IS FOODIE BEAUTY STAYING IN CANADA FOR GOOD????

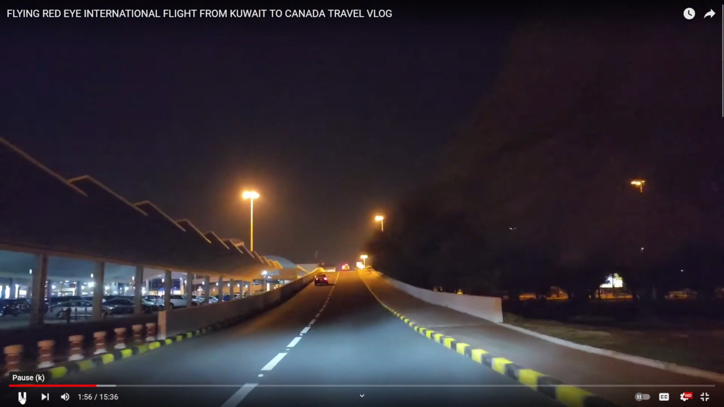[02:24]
as we were approaching the departure section of the kuwait airport my anxiety started to get higher and higher and